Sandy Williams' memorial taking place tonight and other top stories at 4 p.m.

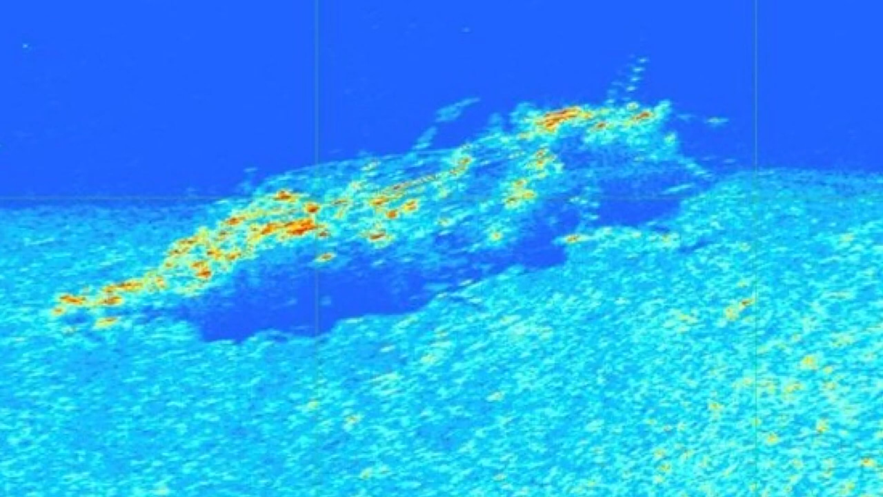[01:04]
A team from the University of Washington used a special sensor device to scan the sand at the bottom of Mutiny Bay. The NTSB says it's now working to locate a remotely operated vehicle, which is likely to be what is needed to remove the aircraft and bring it back up to the surface.